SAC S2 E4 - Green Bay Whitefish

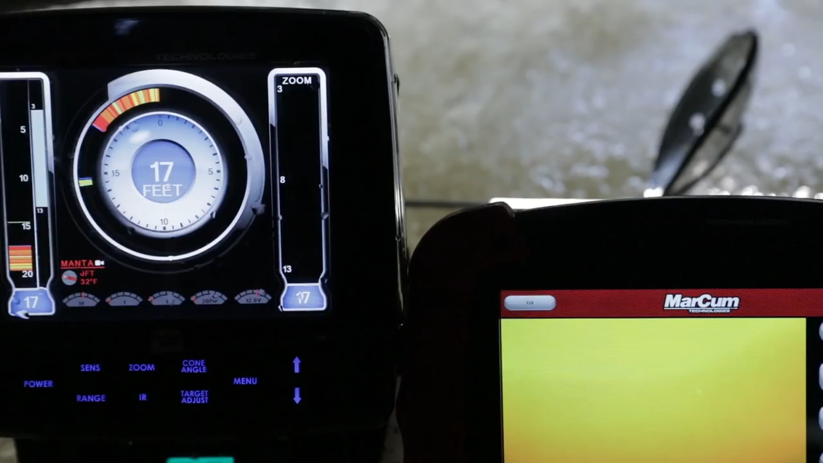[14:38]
On screen: depth 17 ft
and view from the warmth of your fish house, up to 300 feet away.
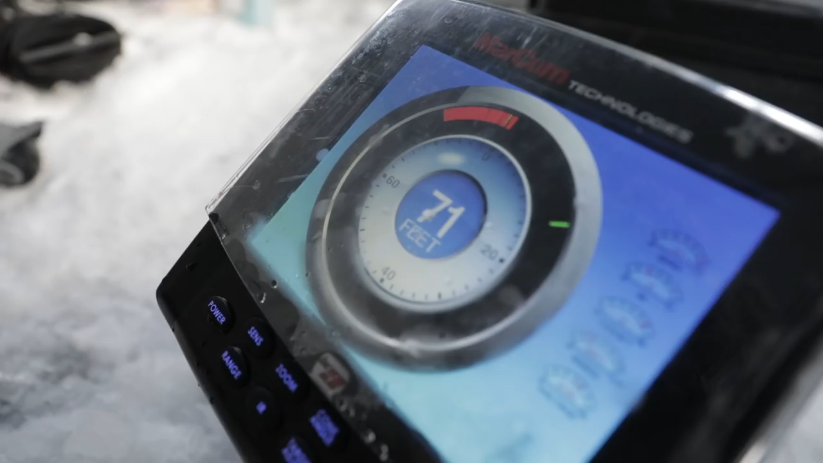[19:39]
On screen: depth 71 ft
And that's fun because when you start to graph them on the bottom, you know they're going to hit you.